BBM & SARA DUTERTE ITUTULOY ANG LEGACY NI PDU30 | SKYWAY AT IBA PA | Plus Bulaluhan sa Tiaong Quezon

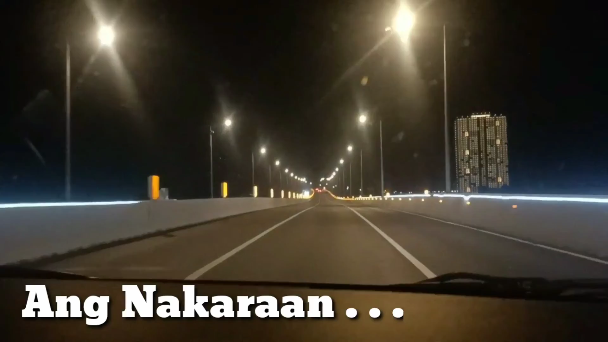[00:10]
Balintawak Skyway to papunta kami ng Alabang Skyway pababa papuntang SLEX to NLEX to SLEX po.
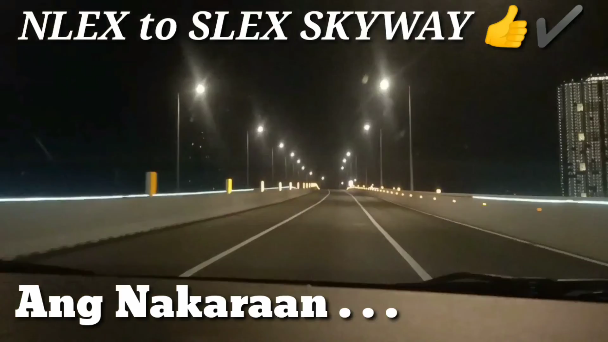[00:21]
Ito po yung Skyway na ano, NLEX to SLEX po. Dire-diretso ka na pag mula sa norte ka, papunta ka ng south. Daan ka lang po ng ano ng yan sa bago magbalintawak. Akit ka na ng right ka na papuntang Skyway. Tapos baba ka ng Alabang Skyway para nasa SLEX ka na.
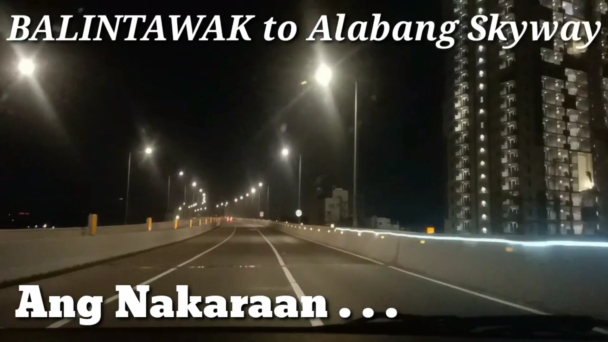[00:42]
Yan po ang project po na isa sa mga project na maganda ni Pangulong Rodrigo Duterte po. Yan po, yung Skyway. Diba? Napaka-relax po, diba? Mag-drive. Oh. Wow!